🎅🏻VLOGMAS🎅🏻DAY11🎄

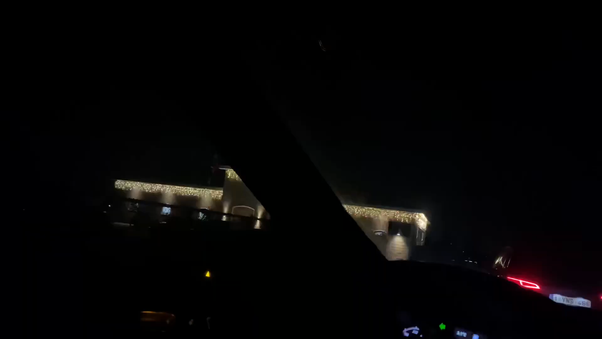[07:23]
Arriving to the next stable and it's pretty dark outside now,
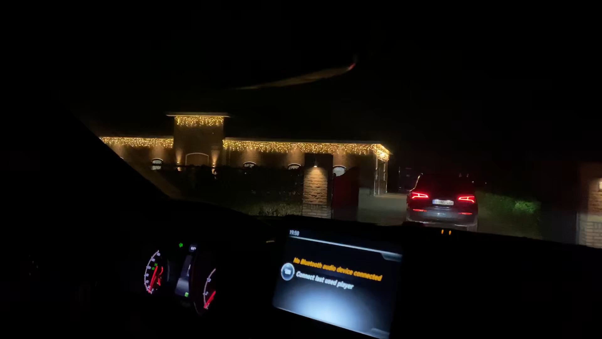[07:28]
but they have really decorated it nice with Christmas lights.